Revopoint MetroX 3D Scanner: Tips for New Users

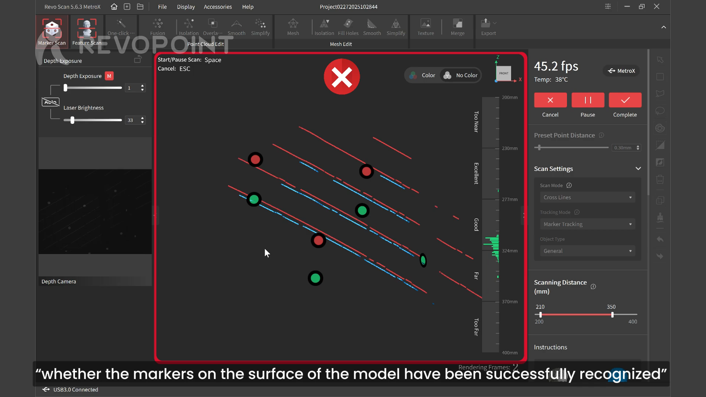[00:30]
it can be used as a reference for adjusting the depth camera's exposure and laser brightness.
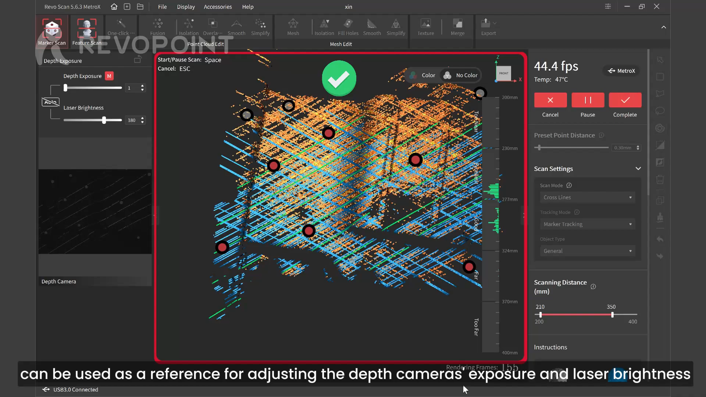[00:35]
Also, if overexposed, a red area will appear in the depth camera preview interface.
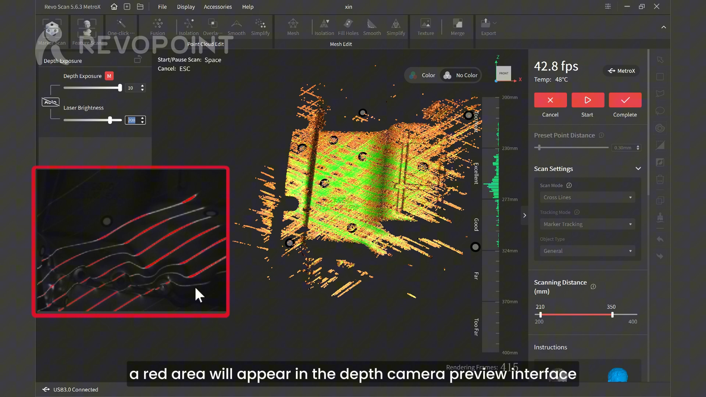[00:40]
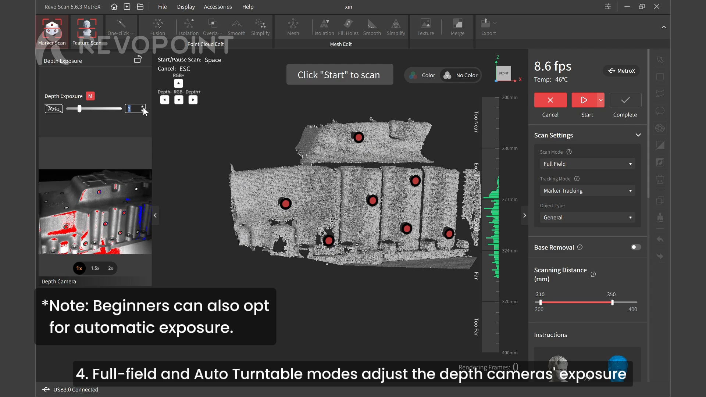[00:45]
For full-field and auto turntable modes, adjust the depth camera's exposure if there are too many red areas
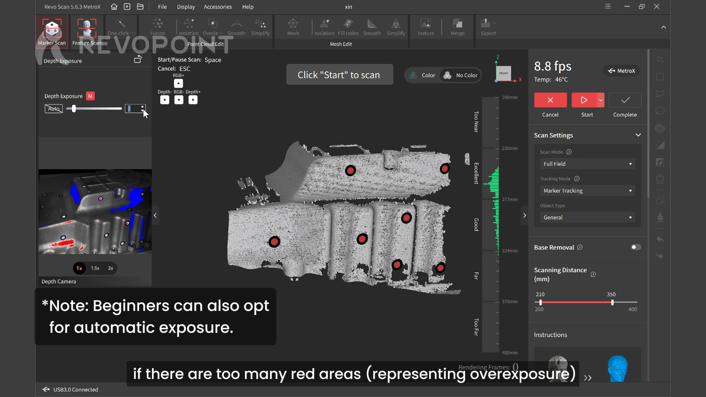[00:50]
representing overexposure or too many blue areas representing underexposure.
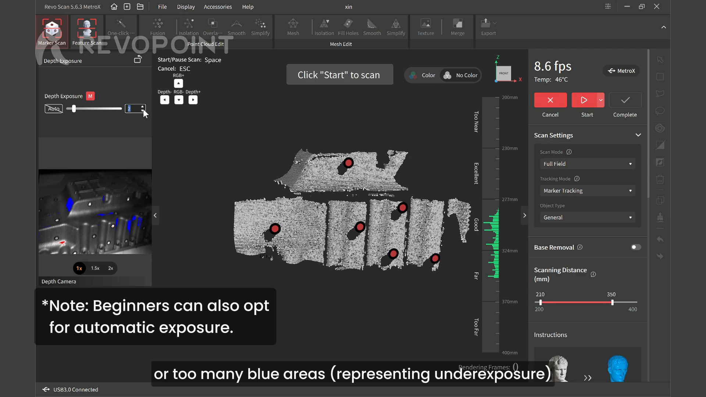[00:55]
5.
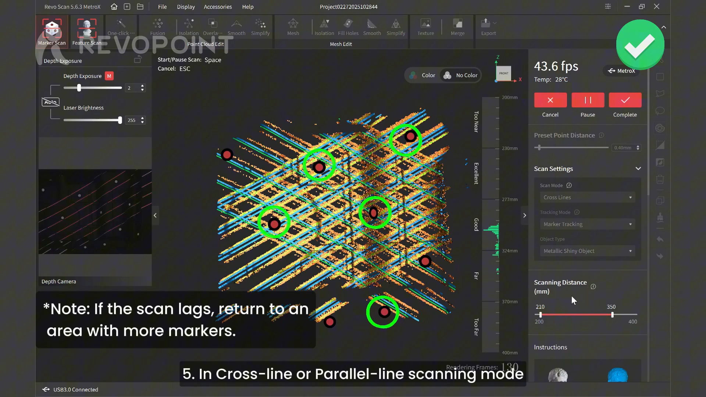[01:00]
In cross-line or parallel-line scanning mode, ensure the scanner detects at least five markers per frame.
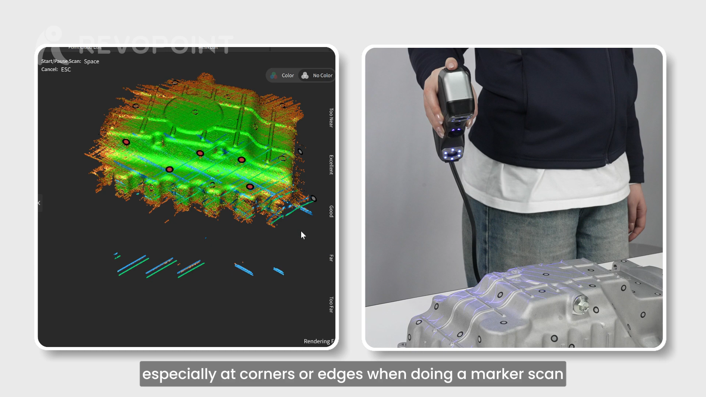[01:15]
Move the scanner slowly, especially at corners or edges, when doing a marker scan.
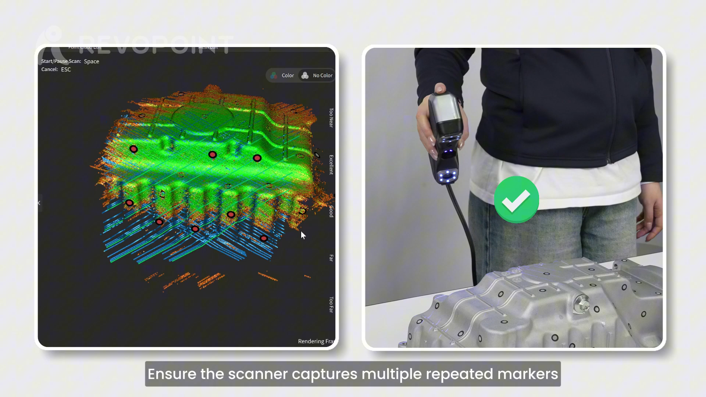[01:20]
Ensure the scanner captures multiple repeated markers from adjacent areas before proceeding to the next region.
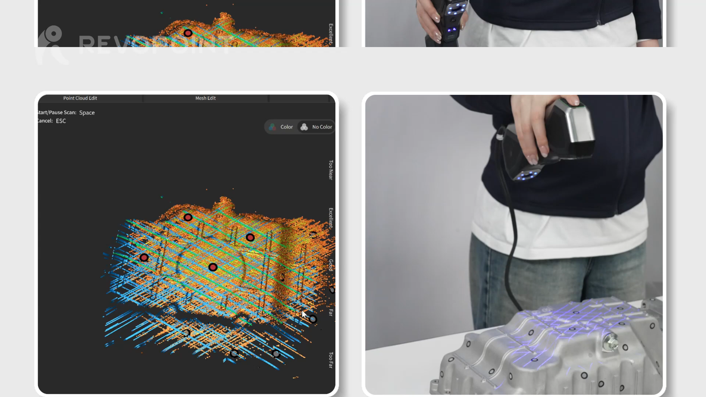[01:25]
Otherwise, the software may indicate insufficient markers, causing interruptions or misalignment.
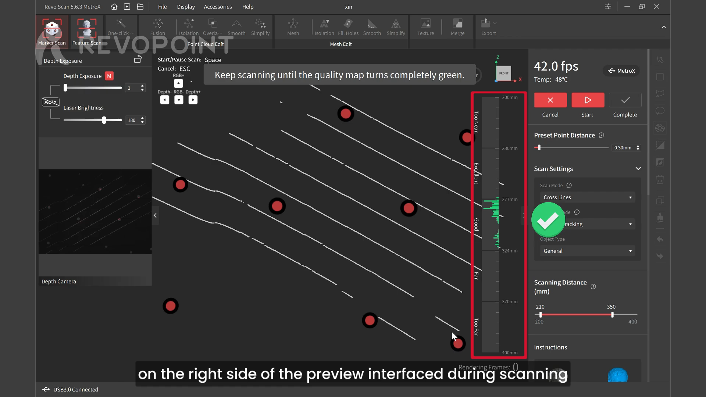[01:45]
Adjust the scanning distance to keep the distance bar green as much as possible.
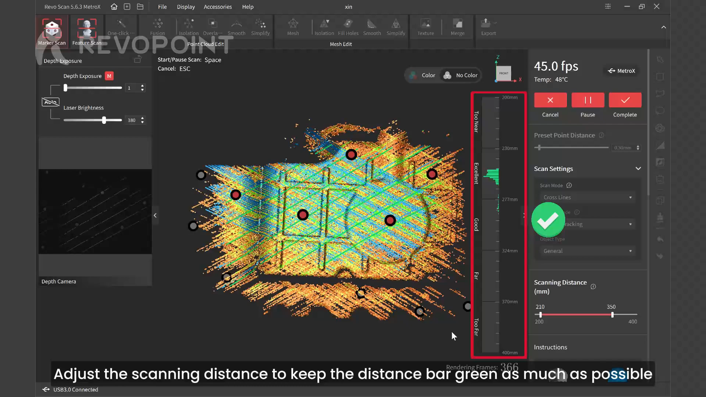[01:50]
9. Auto turntable mode uses high accuracy and single-shot mode to capture point cloud data,
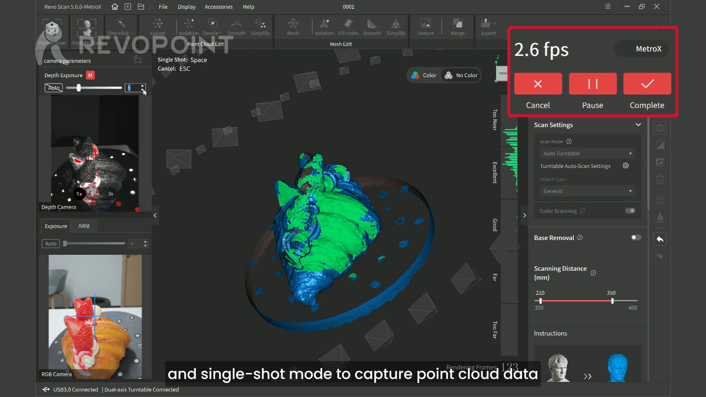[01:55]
so the scanning speed is low and stays around 2 to 4 frames per second.
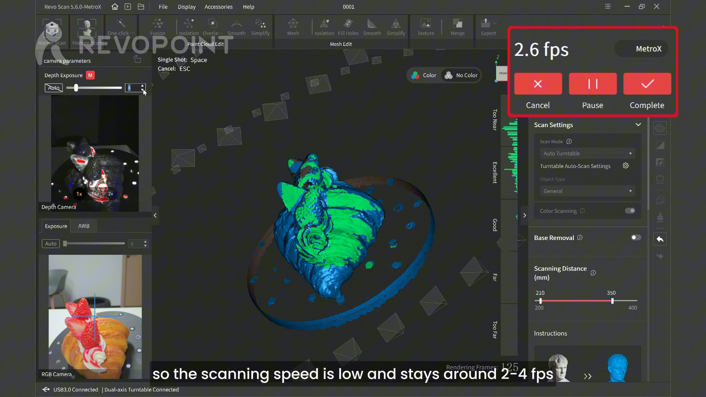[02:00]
10.
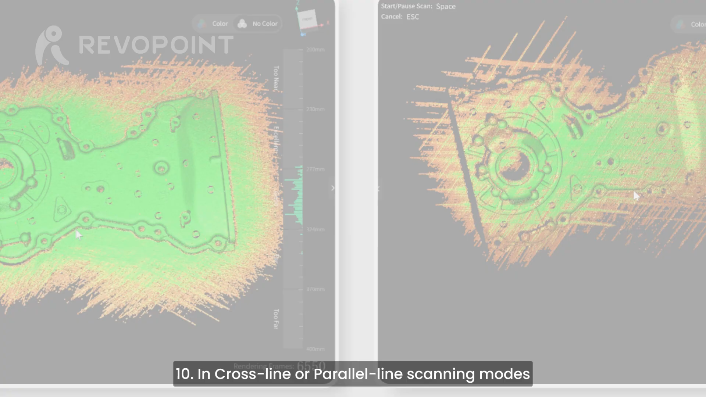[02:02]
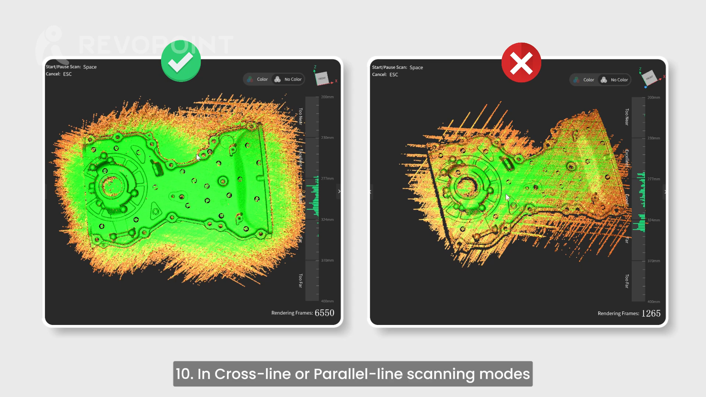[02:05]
In cross-line and parallel-line scanning modes, ensure the model is entirely green with no missing areas before clicking e-finish scan to ensure final model quality.